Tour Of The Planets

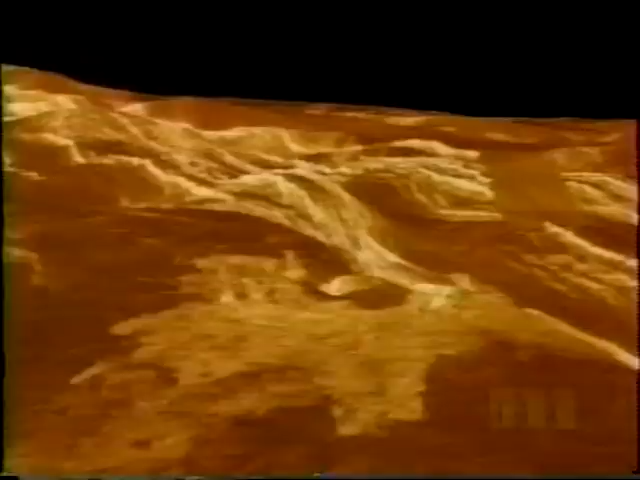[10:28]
We travel over large fault valley 600 miles long, formed by an ancient upheaval of the crust. Next, we skim the summit of the towering two-mile-high volcano Gula Mons,
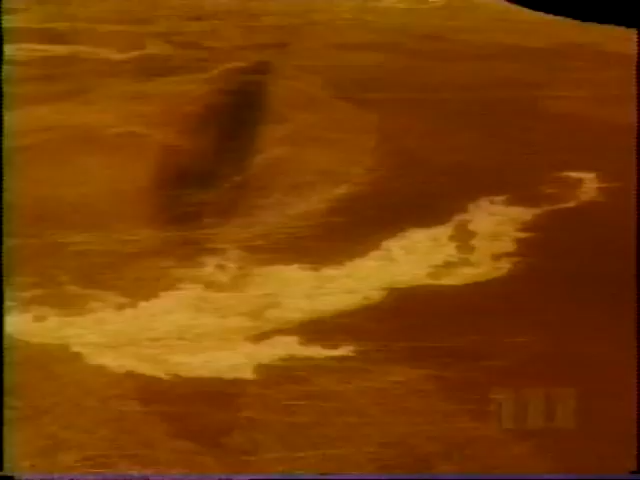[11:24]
Finally, we soar over the rugged highland area known as Alpha Regio.